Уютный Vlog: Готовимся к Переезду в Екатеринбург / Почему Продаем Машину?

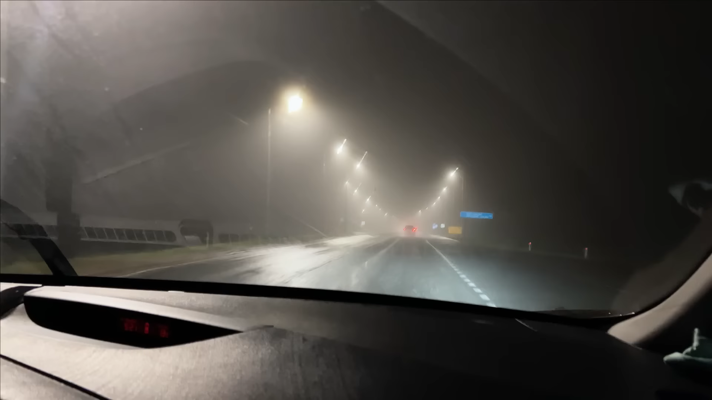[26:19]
Так, ситуация, туман, и толком ничего не видно. Мы приняли решение ехать без остановки. В камере, кстати, нормально видно? Нормально видно в камере? Да, нормально, под стрим. Через камеру нормально. Через камеру видно лучше, чем в жизни. В аниме ехать. Удивительно, почему так? Интересно, потому что контрастность, что ли, выше. Так, да, тут туман побольше. Интересно то, что Валера, ради всего, не останавливается ехать до последнего.